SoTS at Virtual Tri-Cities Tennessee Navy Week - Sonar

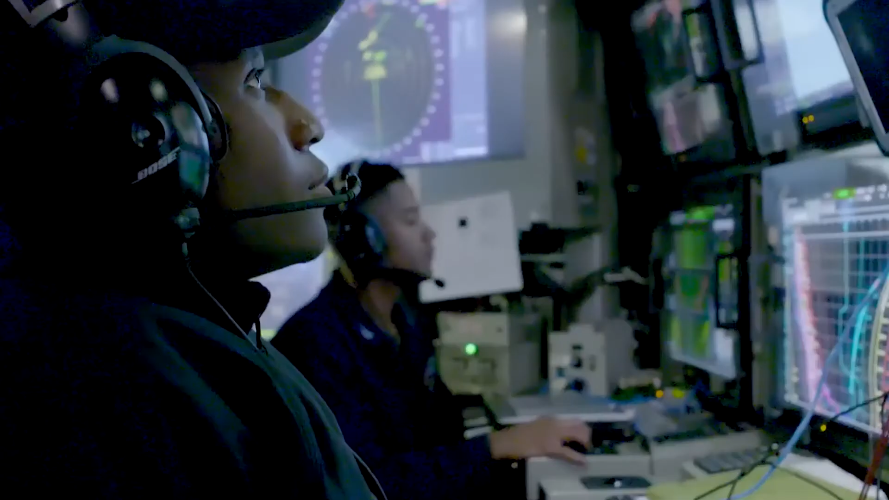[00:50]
Passive sonar does not send sound energy into the water.
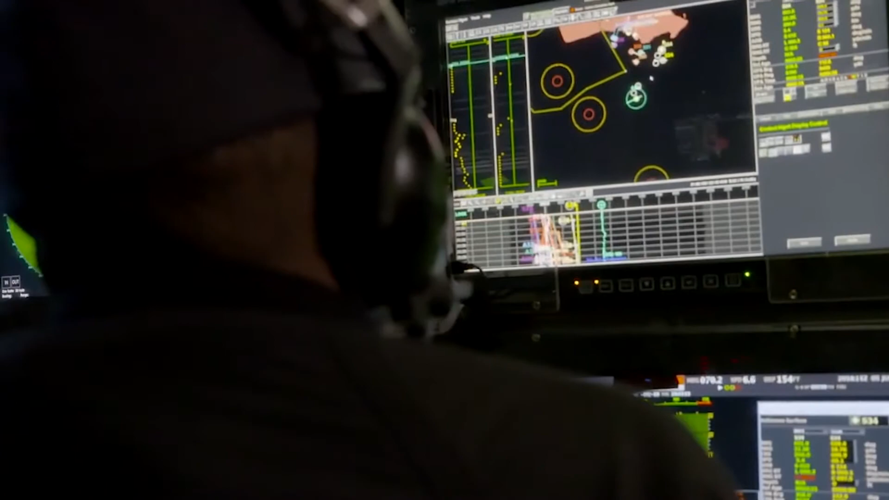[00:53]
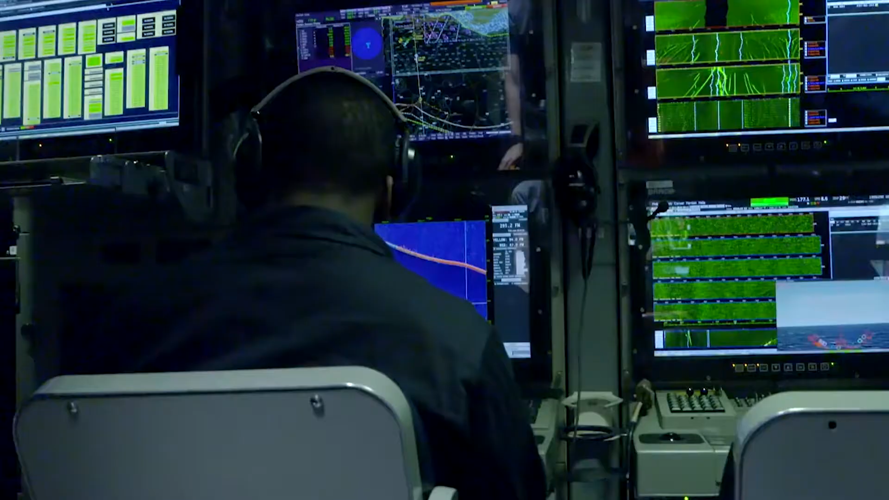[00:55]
Passive sonar uses sound energy or pulses that are transmitted from a source or a transducer.
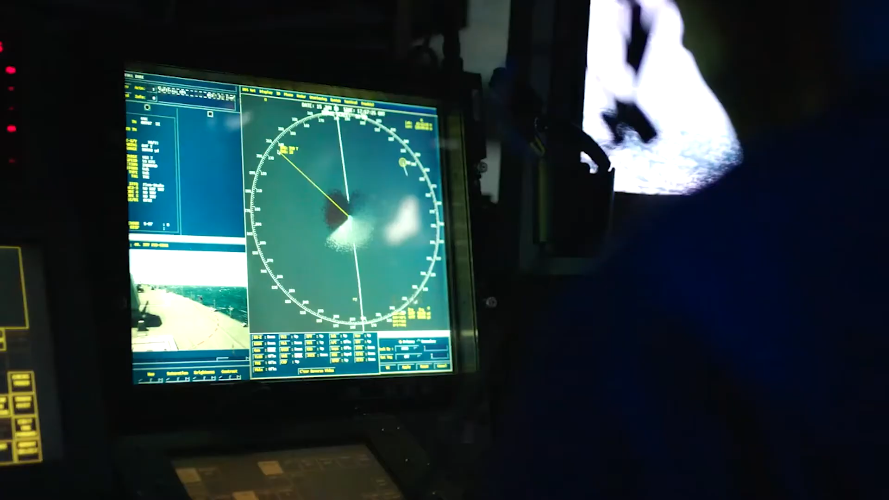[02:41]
Navy has developed a way to keep track of where and when sonar is used for training and testing activities.
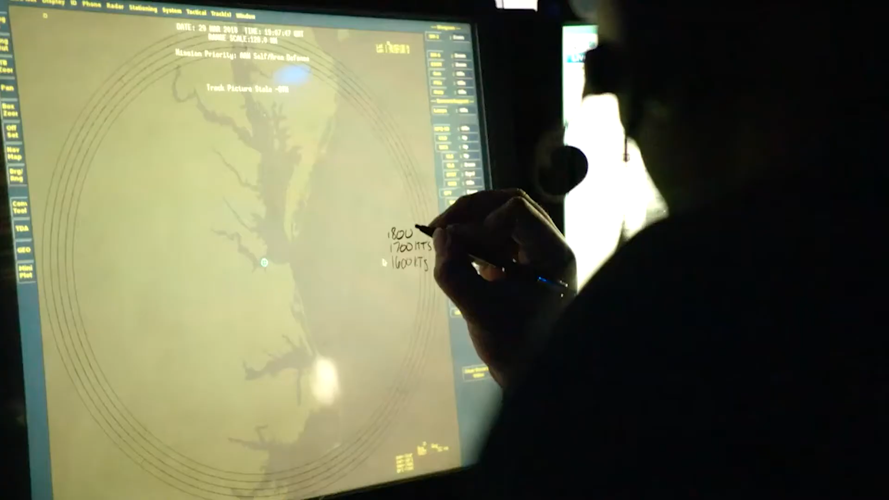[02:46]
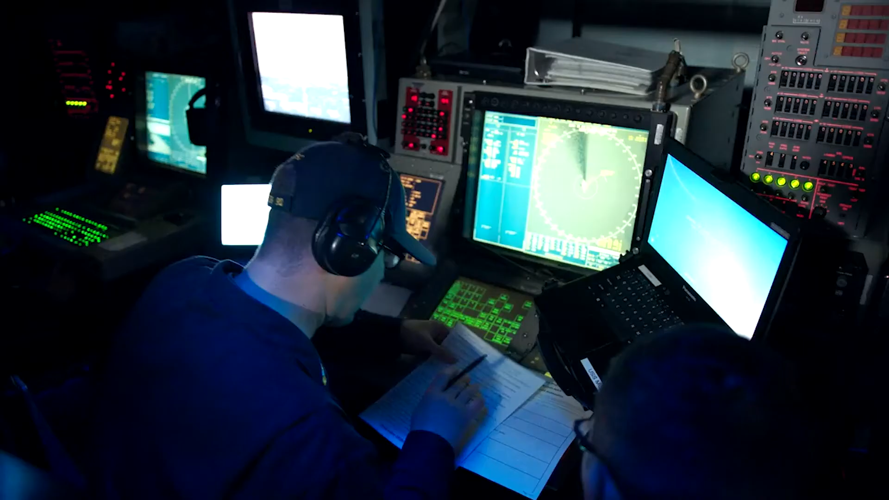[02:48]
The Sonar Positional Reporting System, or SPORTS,
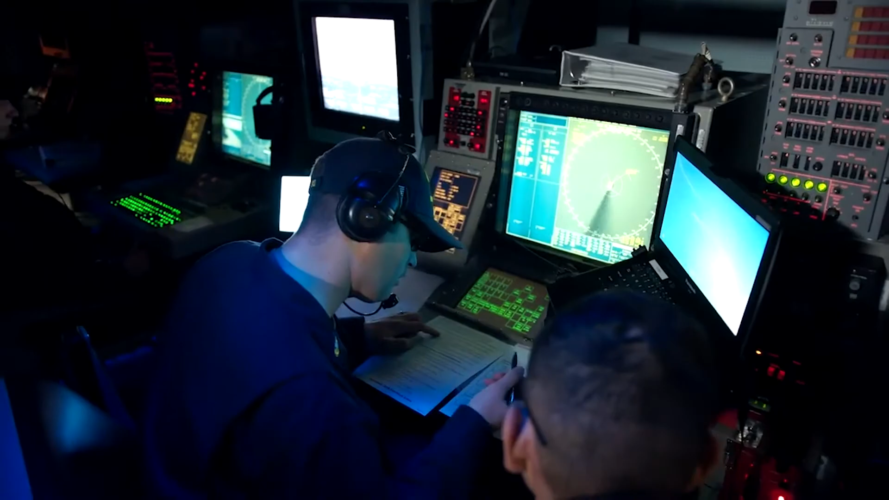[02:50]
is a database that allows the Navy to quickly report,